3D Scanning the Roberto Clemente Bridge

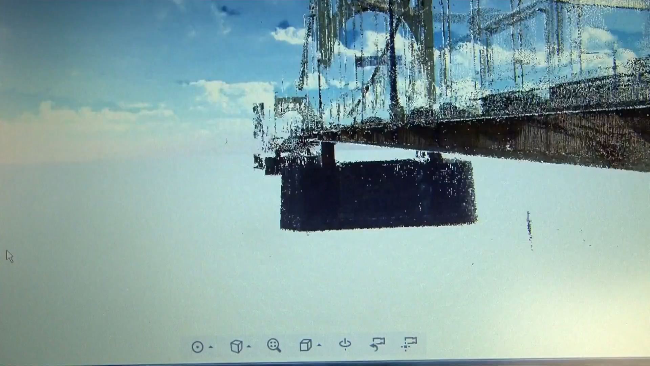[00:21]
Direct Dimensions will be converting the raw laser scan data that you saw being acquired by Pharo into a very accurate 3D CAD model of the entire bridge.